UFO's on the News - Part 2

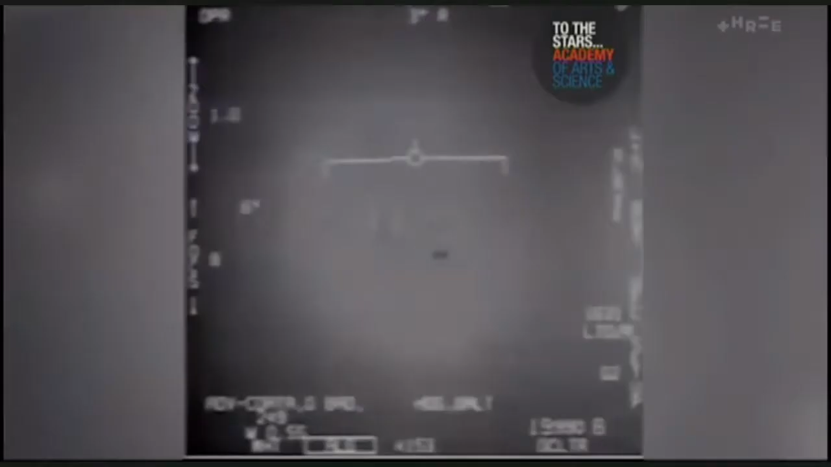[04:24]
Or is it even a coincidence? In the last 24 hours, the US government has declassified three videos. They show UFOs flying beneath US Navy jet pilots.
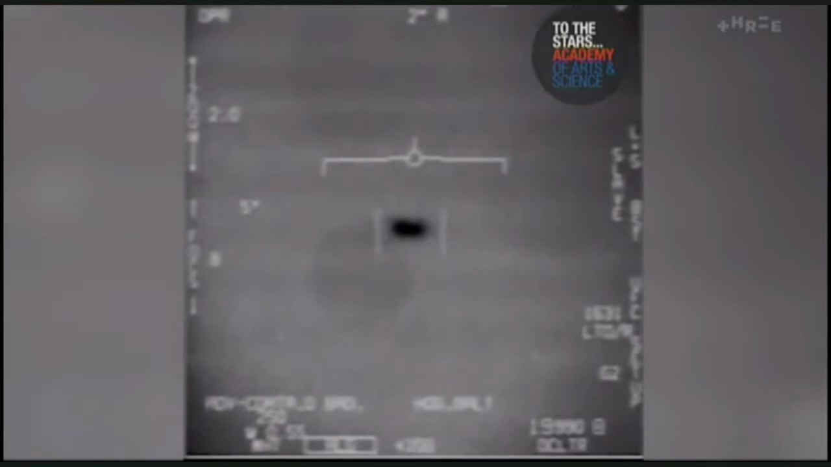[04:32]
UFOs, of course, unidentified flying objects, so they couldn't identify them. It's definitely what's happening. Pretty cool video. Could be green guys hooning over the Atlantic, or it could also be just a bug on the windscreen. No, they've ruled out bug on the windscreen.